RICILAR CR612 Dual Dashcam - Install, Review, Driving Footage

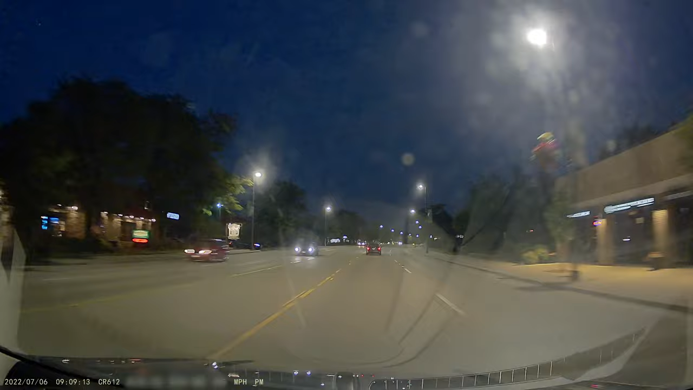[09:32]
Switching to the night footage, we can again see HDR doing a great job on this camera capturing as much light as possible, and giving us a usable result. The rear camera did not hold up as well at night, and most of my footage was blurry for some reason.
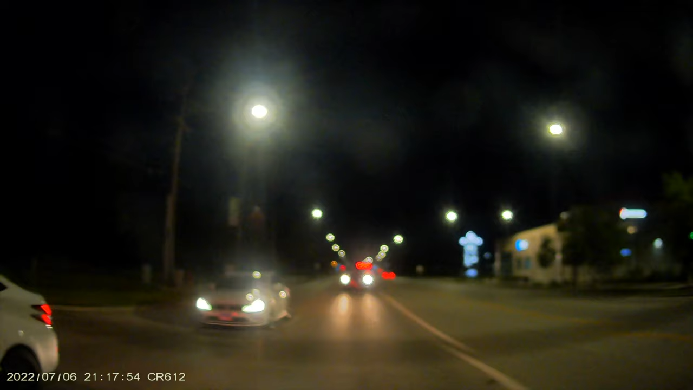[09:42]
So, is this $100 dual dash cam worth buying? Well, it makes great video during the day and very acceptable videos at night.